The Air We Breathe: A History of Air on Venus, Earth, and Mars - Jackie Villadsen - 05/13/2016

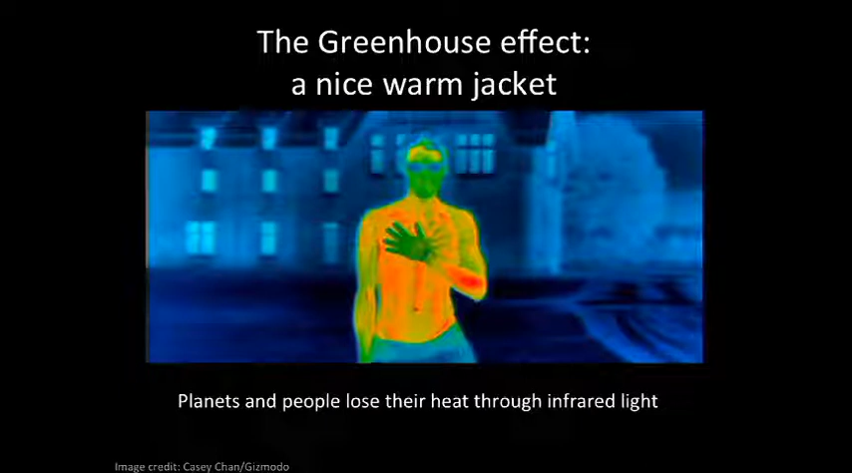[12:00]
So, in order to prevent us from losing our heat and getting, In order to prevent us from losing our heat and getting really cold, we need something to cover us that holds in our infrared light, that absorbs infrared light.
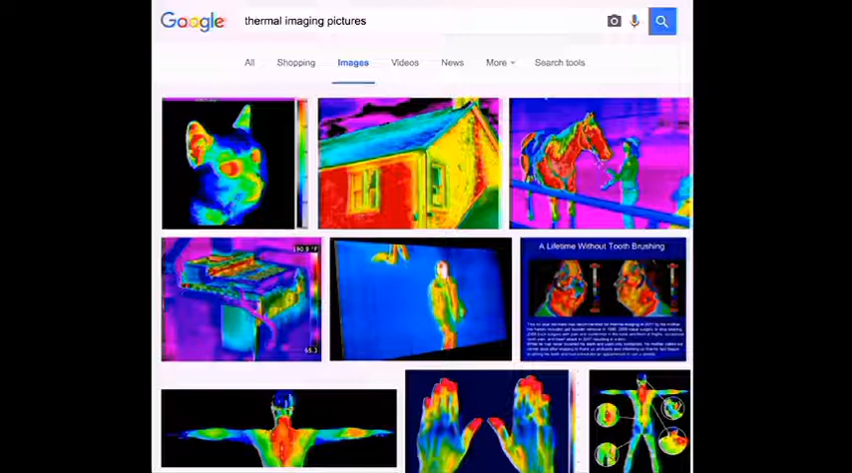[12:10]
And incidentally, you should just do a Google search for thermal imaging pictures because it is really fun. So, what holds in our heat? What holds in our infrared light? A jacket. A nice warm jacket will absorb the infrared light coming off of your body and prevent it from escaping outwards. So in this picture again, the bright spots are where your heat, your body heat is escaping. The dark spots are where it's not escaping. So I want to take a vote here.
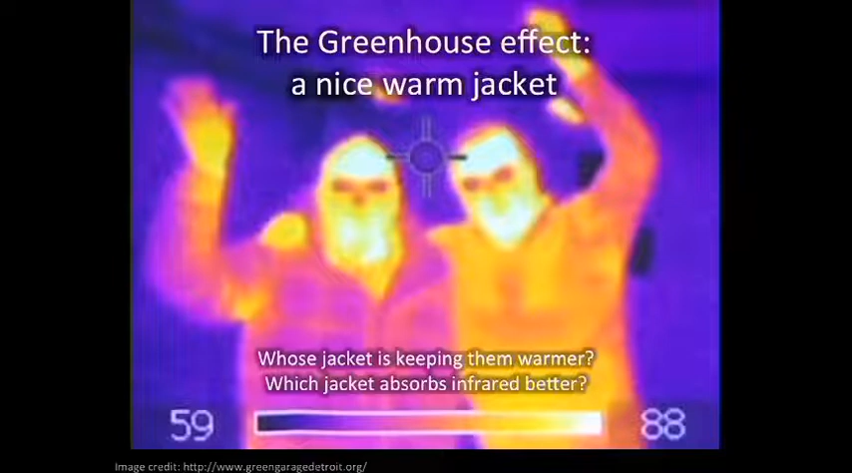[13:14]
So, because he's dark in infrared, that means his jacket is absorbing the infrared light, the heat coming off his body. So, to get a greenhouse effect, for our air to keep us warm, we need molecules in our atmosphere that will hold in the heat, the infrared light coming off of the Earth. And molecules in our atmosphere that absorb infrared light include carbon dioxide, water vapor, methane, and ozone. Now, incidentally, I finally learned what global warming was all about when I was researching this.
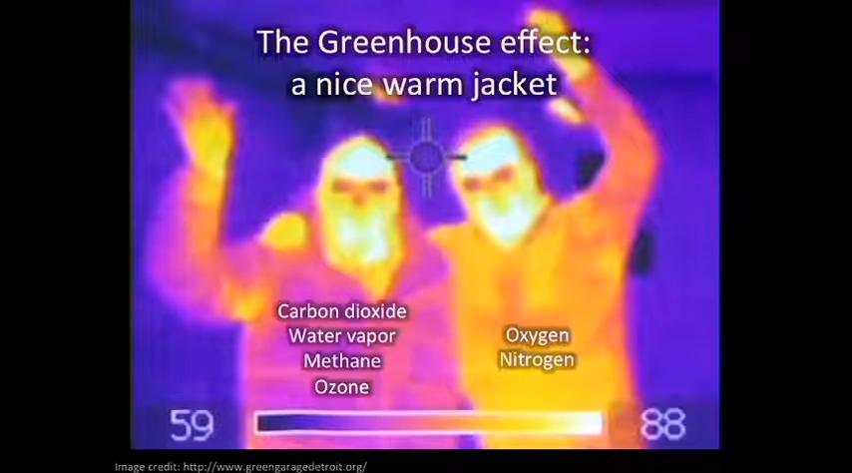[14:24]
So carbon-based fuels like gasoline and coal are what are responsible for global warming. They're making our Earth's winter coat thicker. There are other gases in our atmosphere, oxygen and nitrogen, that since they don't really absorb infrared light, they don't really contribute to the greenhouse effect. They don't heat Earth much. So another vote.